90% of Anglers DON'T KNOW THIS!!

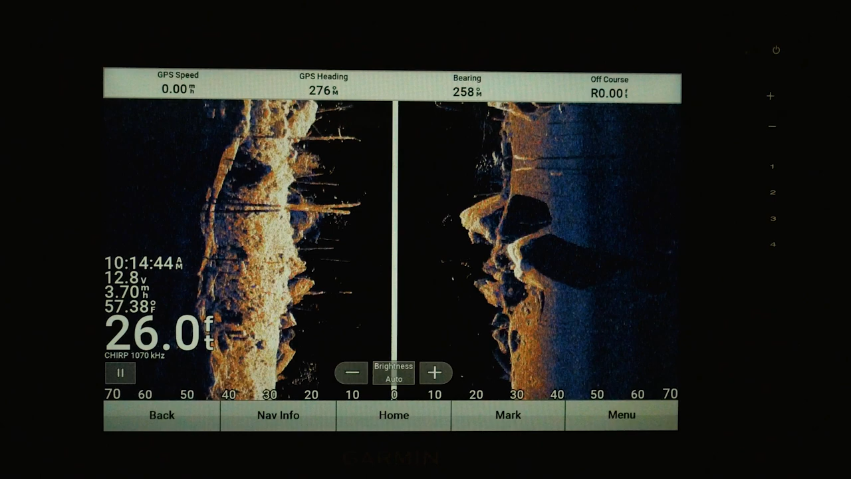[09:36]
On screen: depth 26.0 ft, water 57.38°F
And when you're in SideView, if you do happen to be running up on, say, you're on the shoreline over here,
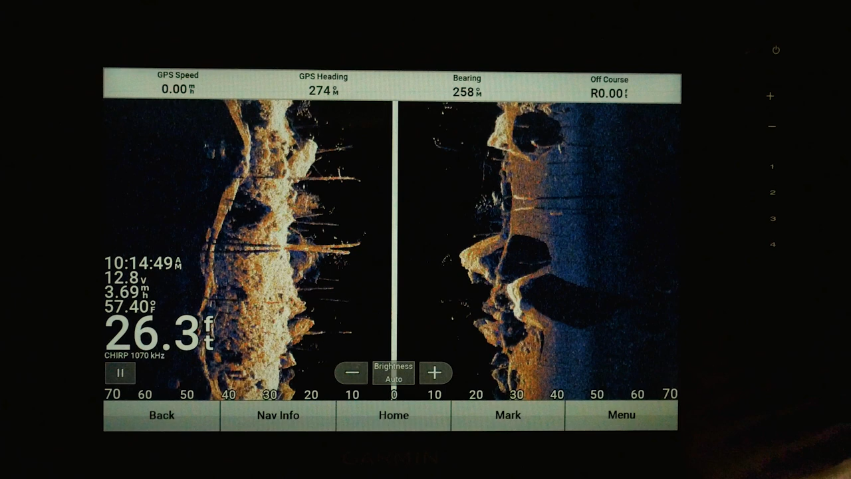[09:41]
On screen: depth 26.3 ft, water 57.40°F
you can go to Menu and then View Selection, and you can go Left Only.
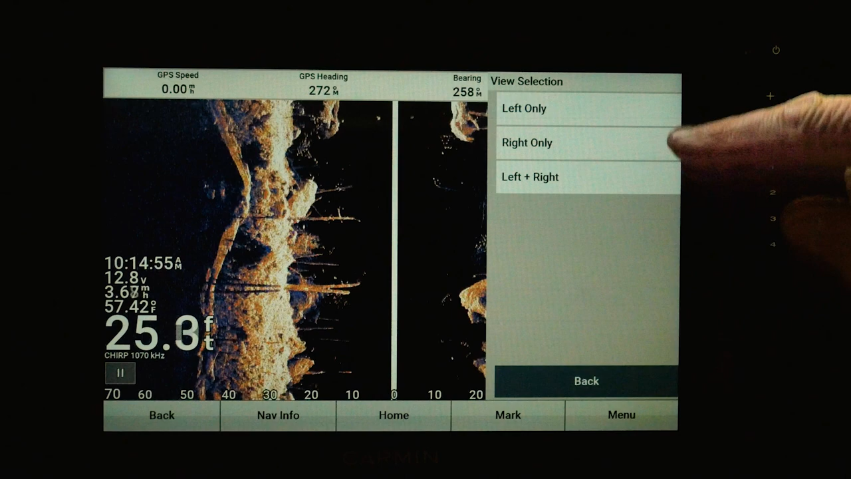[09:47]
On screen: water 57.42°F
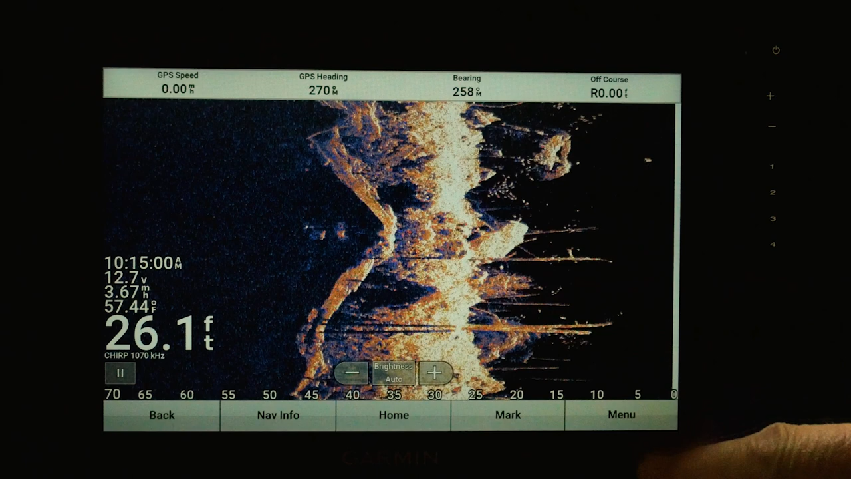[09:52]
On screen: depth 26.1 ft, water 57.44°F
And with that, that's going to show you just the left side, or you can go ahead and go just right only.
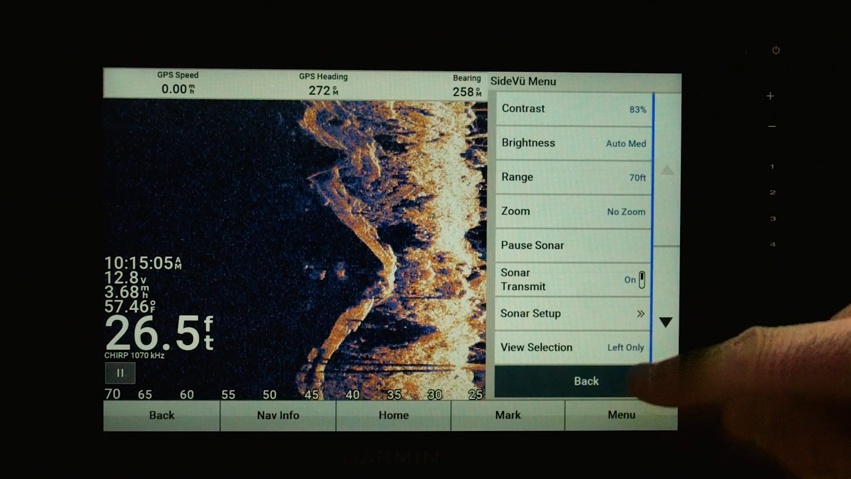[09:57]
On screen: depth 26.5 ft, water 57.46°F
And do the same thing there.
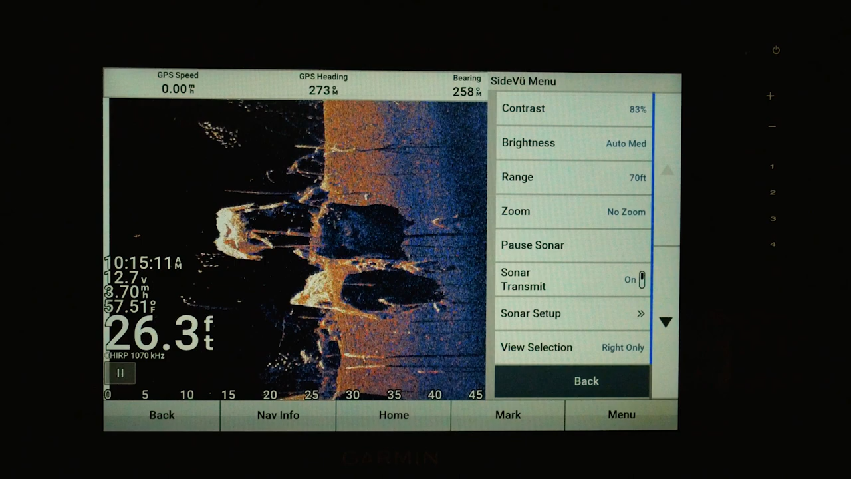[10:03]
On screen: depth 26.3 ft, water 57.51°F
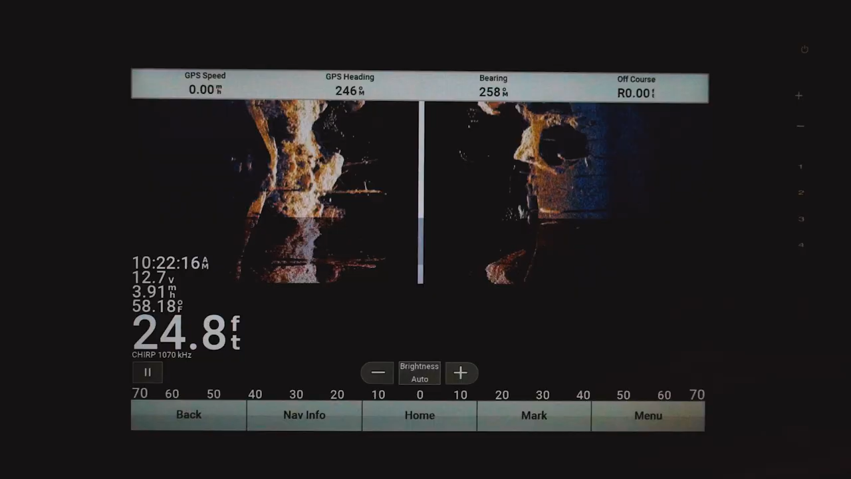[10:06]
On screen: depth 24.8 ft, water 58.18°F
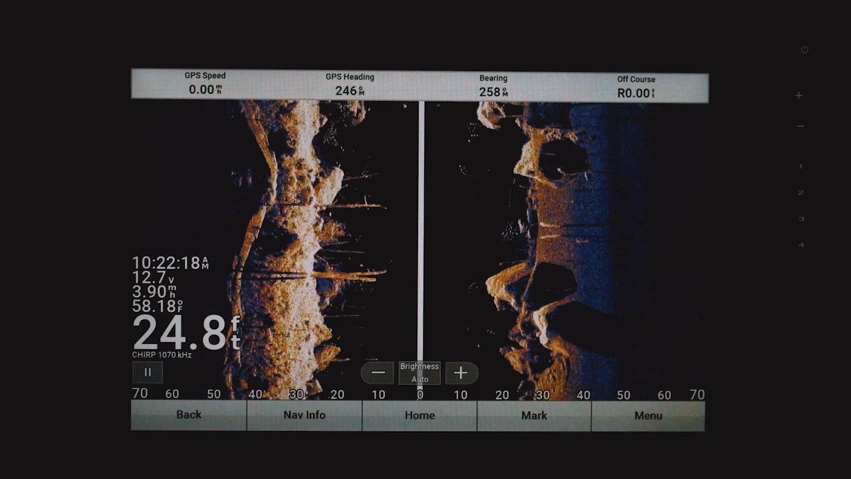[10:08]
On screen: depth 24.8 ft, water 58.18°F
Okay, and for you guys on a pontoon boat who may have your screen flipped around the opposite direction of your transducer, you can flip left and right.
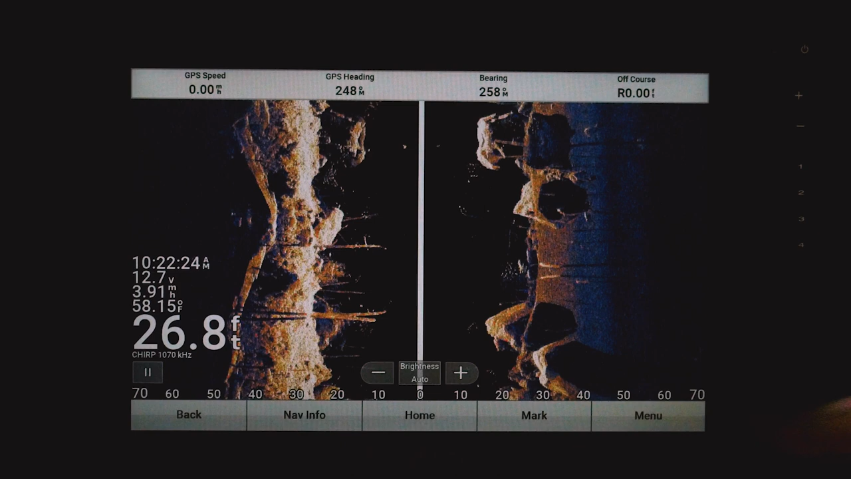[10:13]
On screen: depth 26.8 ft, water 58.15°F
And to do that, go to Menu,
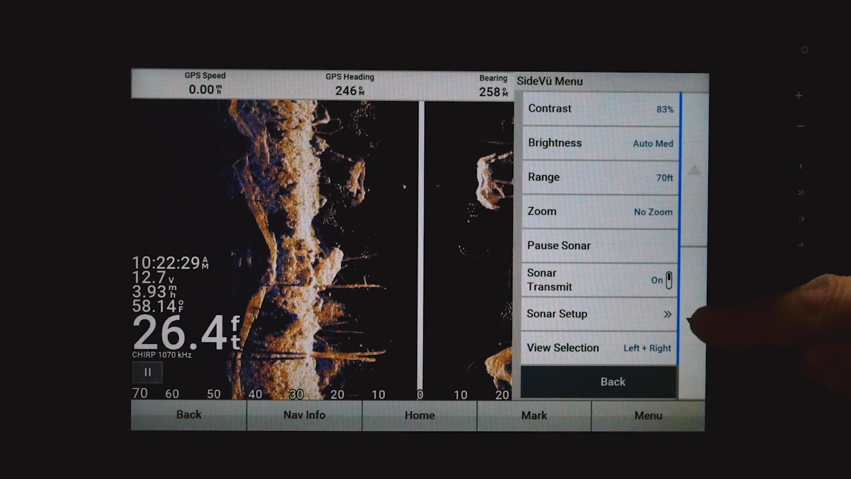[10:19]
On screen: depth 26.4 ft, water 58.14°F
Sonar Setup, Installation,
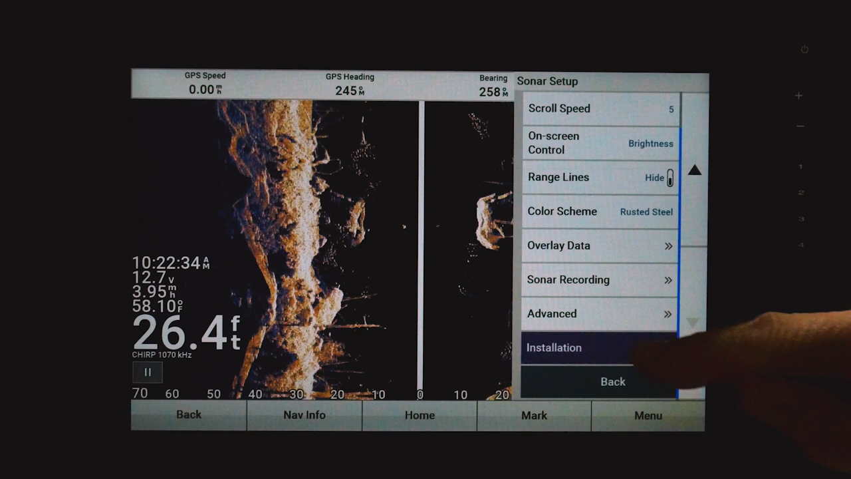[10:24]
On screen: depth 26.4 ft, water 58.10°F
and flip left and right. And if I do that, watch your screen over here.
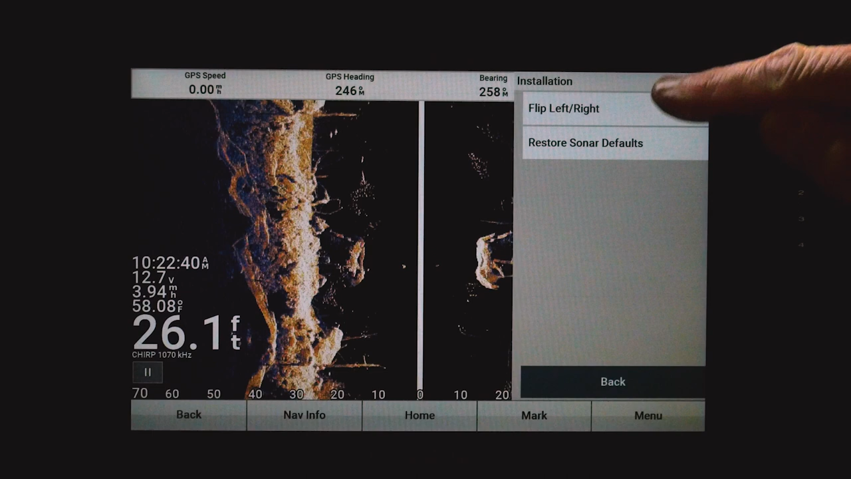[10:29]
On screen: depth 26.1 ft, water 58.08°F
See, it flips it from left to right.
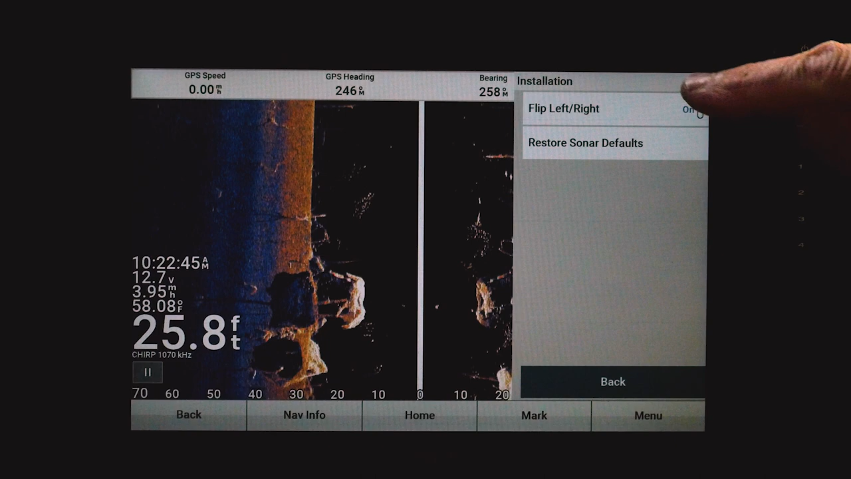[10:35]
On screen: depth 25.8 ft, water 58.08°F
So that's really handy if you need to, you know,
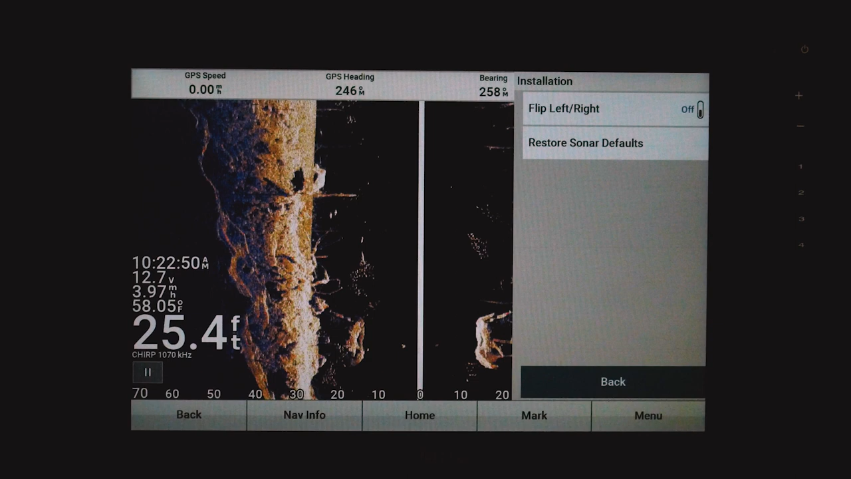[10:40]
On screen: depth 25.4 ft, water 58.05°F
if you're on a pontoon or something like that where your screen is flipped around opposite of your transducer.
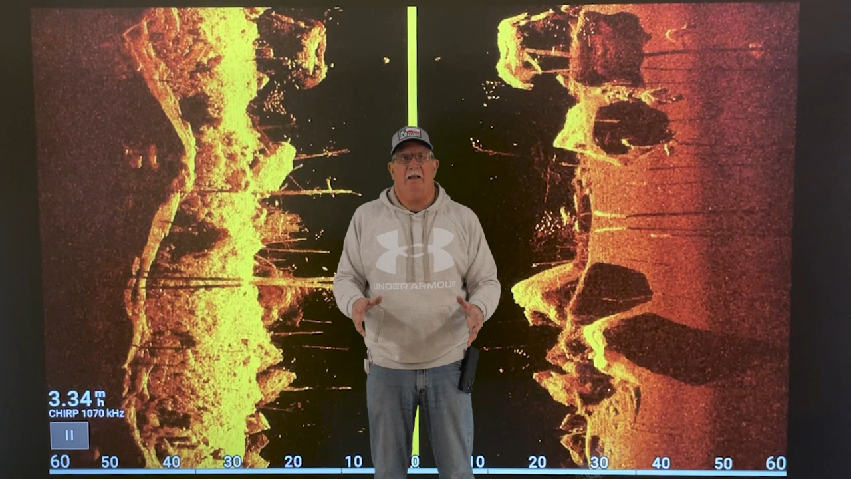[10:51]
So for shallow water, and if you're going to use SideView, I'd suggest go ahead and take a look at this video. It's a pretty good one, and I think you'll get a lot out of it for how to ride along the bank and